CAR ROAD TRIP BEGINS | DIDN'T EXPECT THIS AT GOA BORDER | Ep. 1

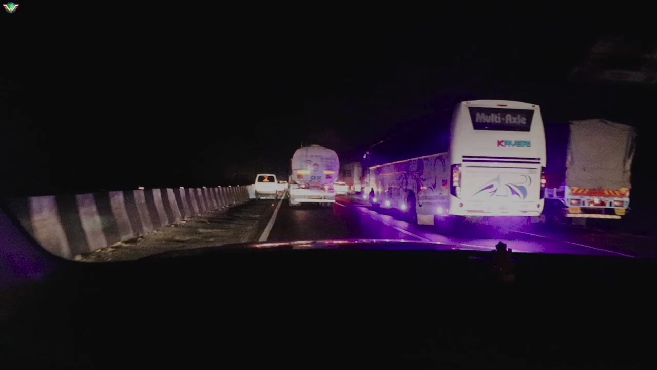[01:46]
ये देखो रात के अंधेरे में भीड़ देखो हाईवे पे, अभी हम लोनावला चढ़ रहे हैं।
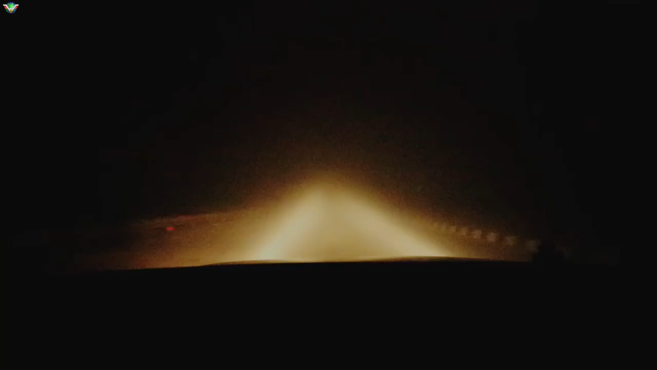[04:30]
अरे कुछ दिख नहीं रहा है भाई, कहाँ है, पक्का गोवा ही चल रहे हो ना?